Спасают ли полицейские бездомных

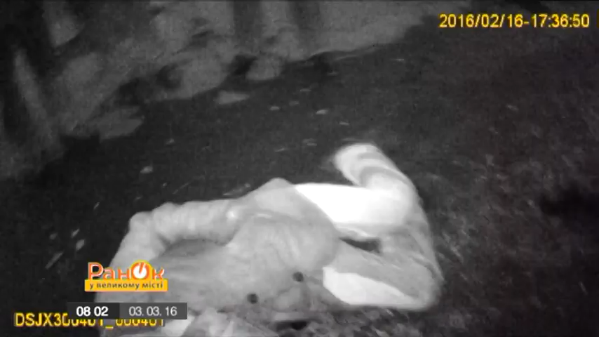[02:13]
17 лютого 2016 року патруль виїздить на виклик перехожі побачили на узбіччі без хатька
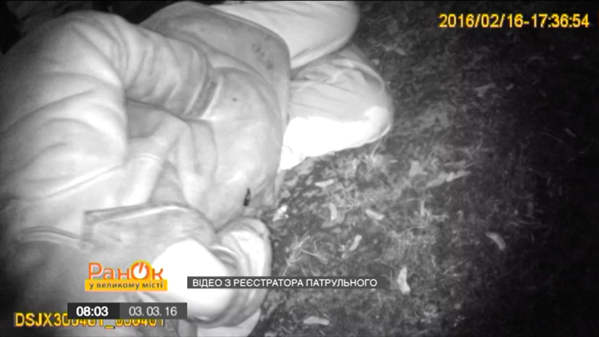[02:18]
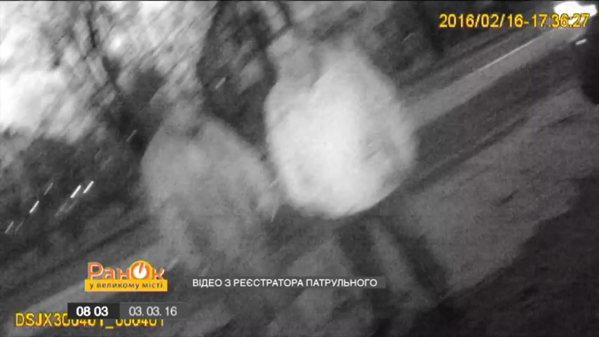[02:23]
копи викликали швидку поки карета медичної допомоги їхала патрульні
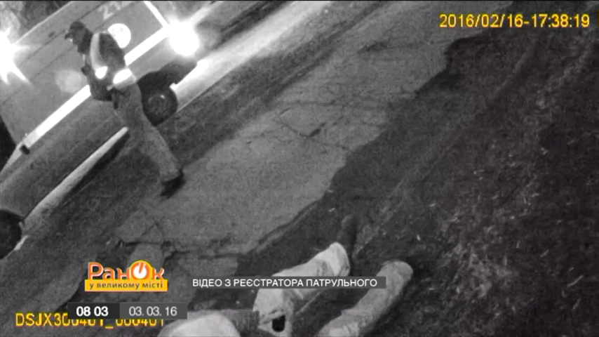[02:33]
надали першу невідкладну допомогу за допомогою нашатеря без хатьку опритомнів одразу ж приїхала швидка і його повезли в лікарню
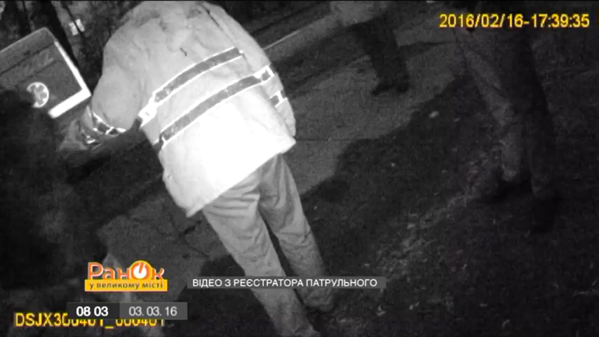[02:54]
патрульні знайшли біля чоловіка аптечну пляшку то була на стоянках льоду мало